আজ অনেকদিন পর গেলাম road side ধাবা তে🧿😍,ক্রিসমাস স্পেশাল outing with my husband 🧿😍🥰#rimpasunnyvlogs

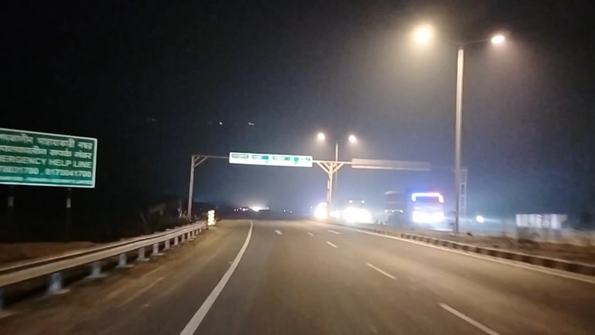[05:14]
ফারাক্কা সব এই রাস্তা ধরেই যাওয়া যাবে আর কি। চলো, চলে এসেছি পলসন্ডা মোড়, তাই তো?